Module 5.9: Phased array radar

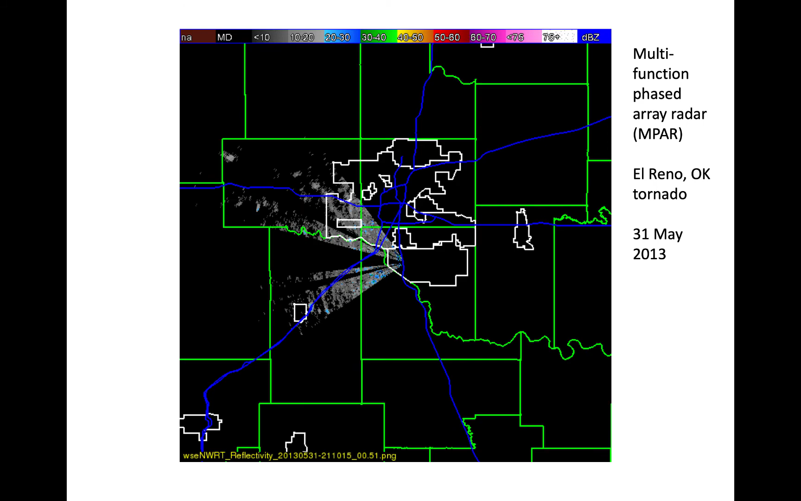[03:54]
The diagram shown here summarizes the many capabilities of phased array radar.